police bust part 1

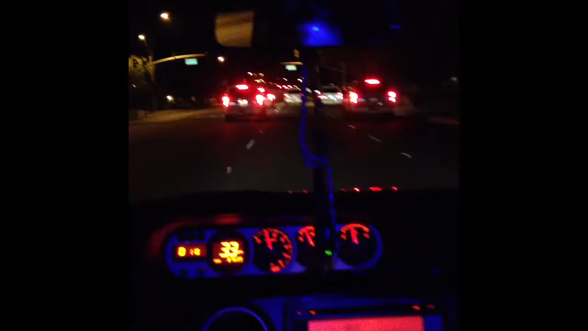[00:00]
What the fuck's going on? I'm just following one car only.
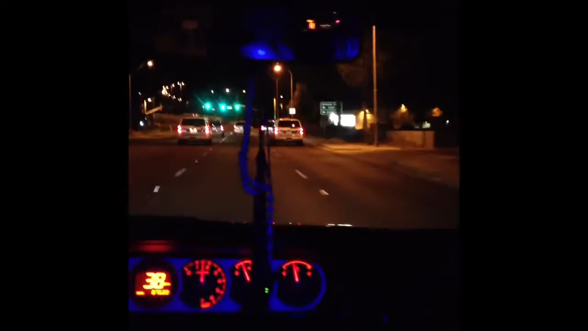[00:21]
They're following that one car. They are. Celebrities? Probably. That guy might be shitting bricks right now.